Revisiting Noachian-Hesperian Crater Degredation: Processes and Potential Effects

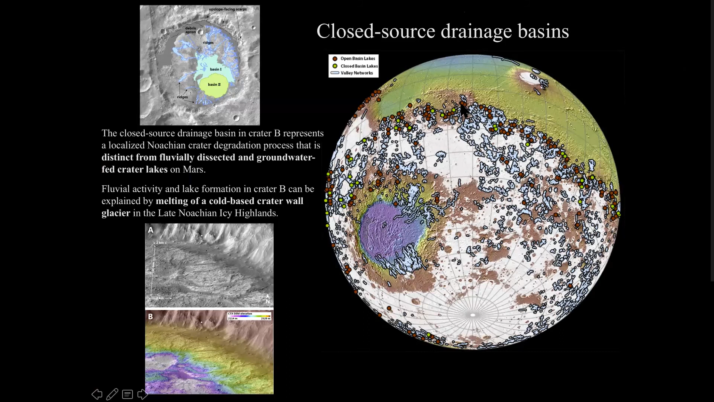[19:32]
you look at the distribution of valley networks, closed basin lakes, and open basin lakes, they're very highly correlated here. And in fact, we found one which appears to be internal drainage, which may also be related to glaciation. So, this is one of the areas that we're investigating and looking at these.